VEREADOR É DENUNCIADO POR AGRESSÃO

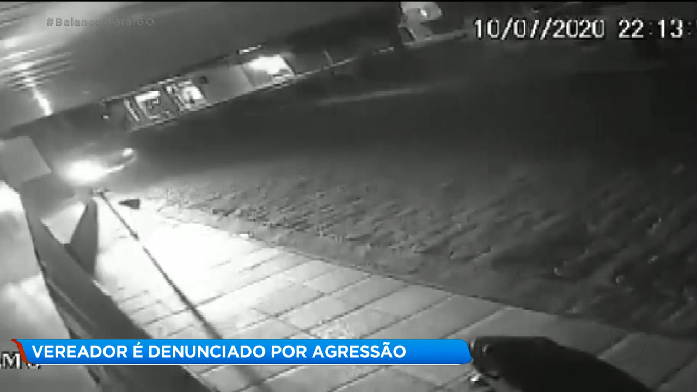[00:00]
Eram 10 e 13 da noite, vemos o carro do suposto agressor estacionando. Nessa imagem, por outro ângulo, os dois homens já aparecem em luta corporal.
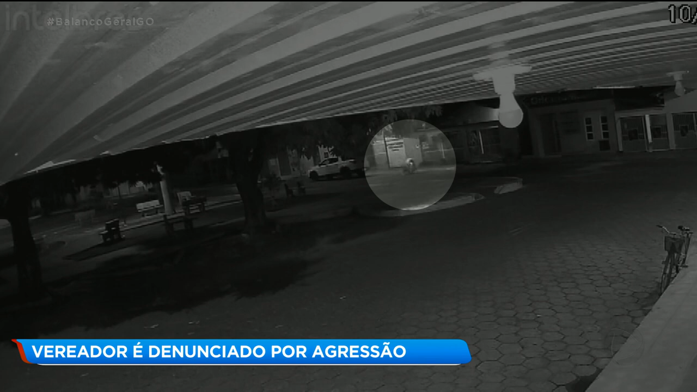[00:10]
Repare que o de camiseta clara consegue derrubar o outro homem. Veja que o agressor passa mais de 10 segundos imobilizando a vítima. Depois ele se levanta e começa a esmurrar o rapaz. O autor das agressões dá mais de 15 murros na vítima e depois também chuta o rapaz no chão. As agressões terminam com o que parece uma cabeçada na vítima. A violência aconteceu na pequena cidade de Taquarau de Goiás, próximo a Itaberaí, a 90 quilômetros de Goiânia.